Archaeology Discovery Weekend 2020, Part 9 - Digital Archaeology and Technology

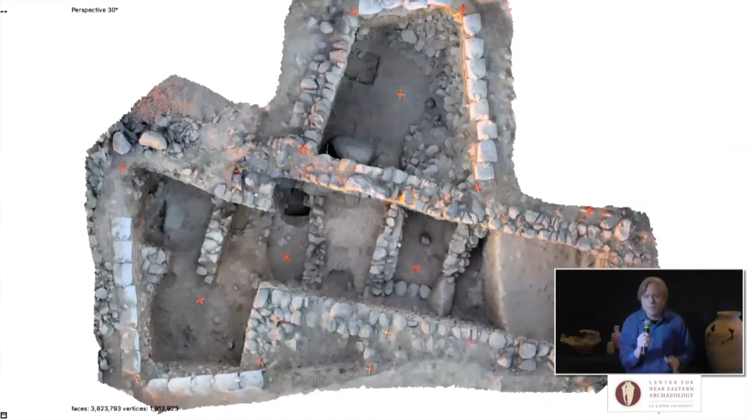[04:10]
so not 3D with glasses or something like that, but a 3D model that's movable and rotatable. So, for example, this is the house that we're excavating at Balua, and you can move around in it and look at different rooms from different angles, going up to the main doorway here.
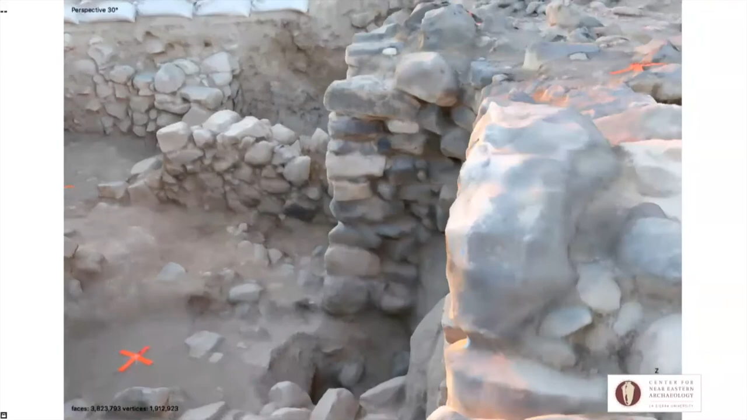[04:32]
You're looking through the doorway, floating over and looking at the courtyard and the blocked up doorways that we hope to excavate this coming summer. So this allows an interface
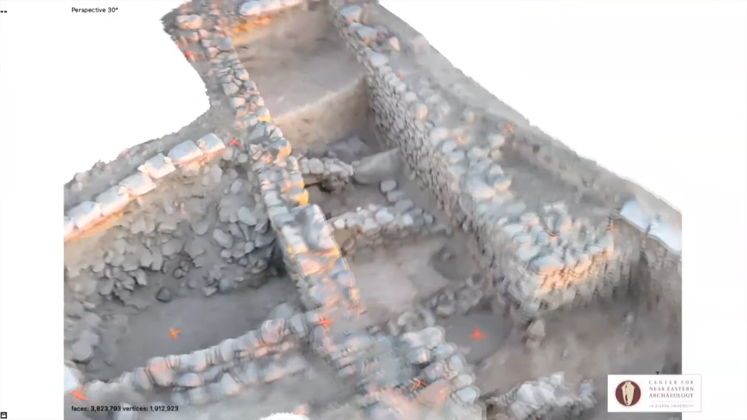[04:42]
with someone who may be a researcher or simply a consumer of the information that we're reconstructing about the past.
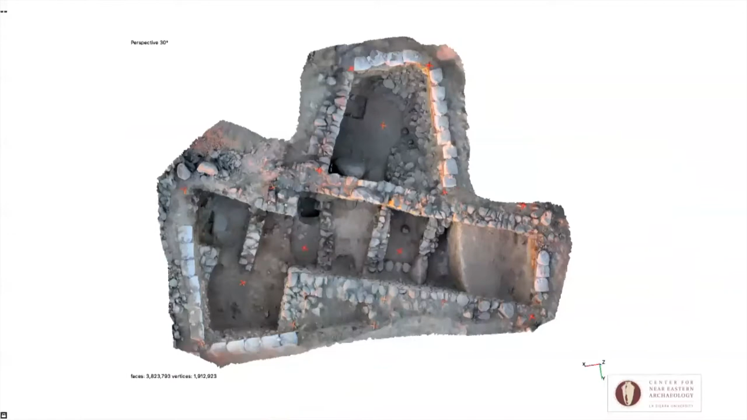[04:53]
How do we get that? Well, it comes from quite a bit of work in the field and in post-processing. So take this looks like an aerial photograph, but really it's a composite of some 250 pictures. You can see each blue panel here is what we would call a camera or a individual photo. For this, at the end of the season, I walked around and I took all of these pictures first around the perimeter, then trying to catch every room, more or less every face of every room straight on,
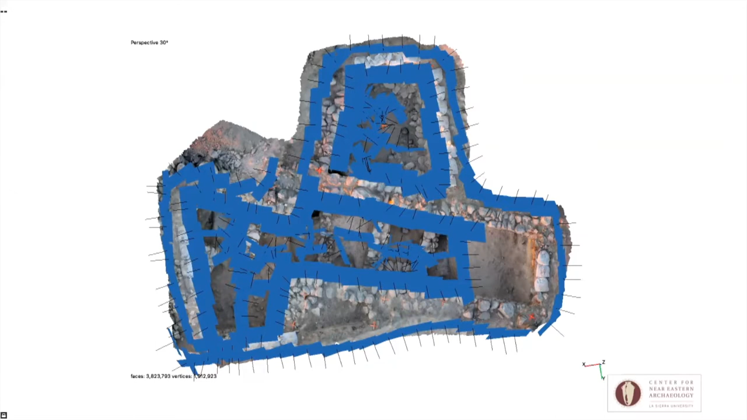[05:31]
and then down in it, angling up at the doorways and the lintels. And then after that, special software, we use Metascape by Agisoft and produce then this integrated rendition.
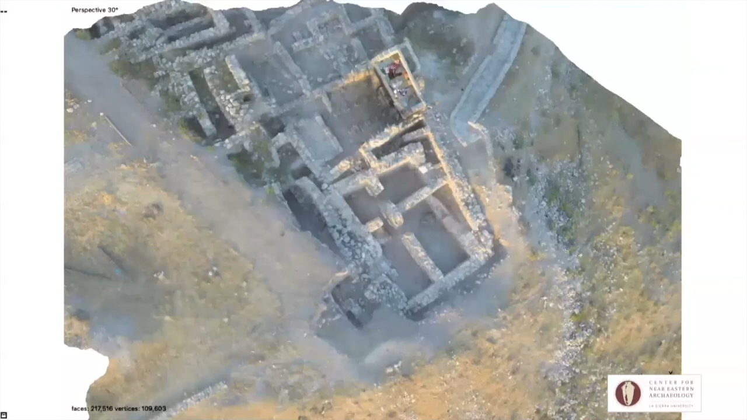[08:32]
record of the site. Or, for example, here at the north end, this is the late Bronze Age palace structure with the early Iron Age community
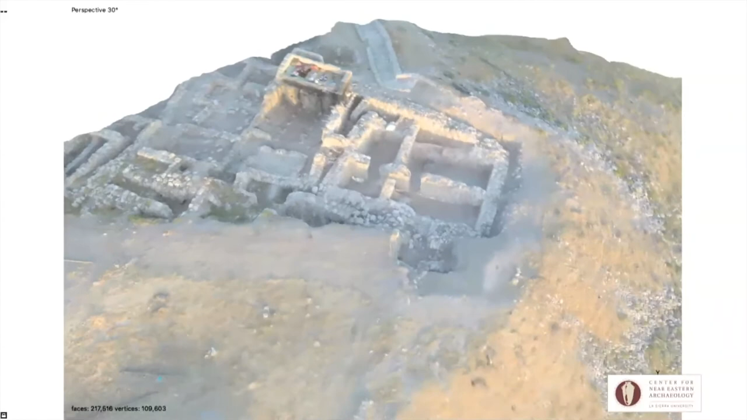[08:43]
built up against what was then the ruins of that very northwest corner.